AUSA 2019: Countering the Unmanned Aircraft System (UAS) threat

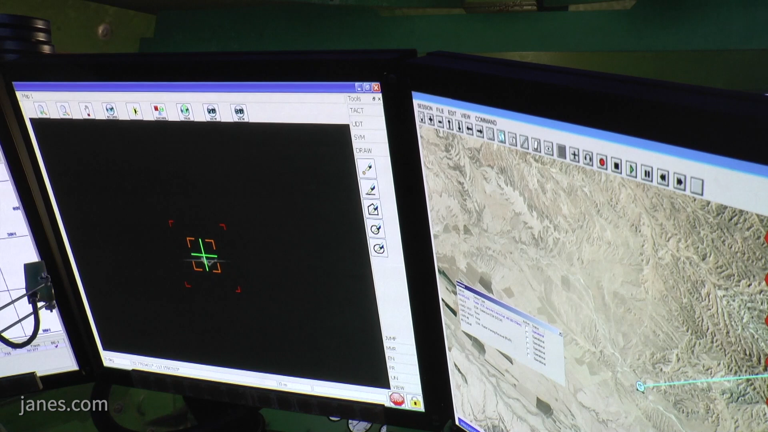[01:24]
That capability has our KURFS radar, the Coyote block two,